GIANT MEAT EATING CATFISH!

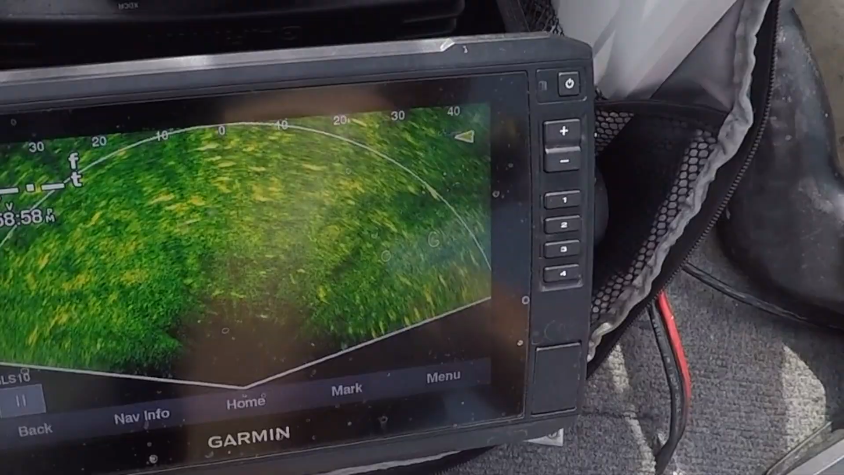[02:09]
You guys need to see that. Hopefully, you can see all those dots.